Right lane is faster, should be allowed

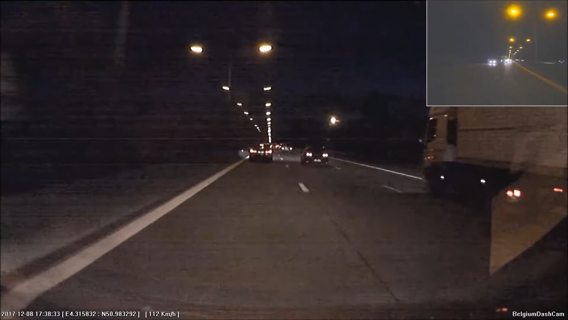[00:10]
dus hier zien we nu een typisch voorbeeld van middenvakrijers en linksvakrijers ze rijden amper 120 het rechtse vak is kwedeelver vrij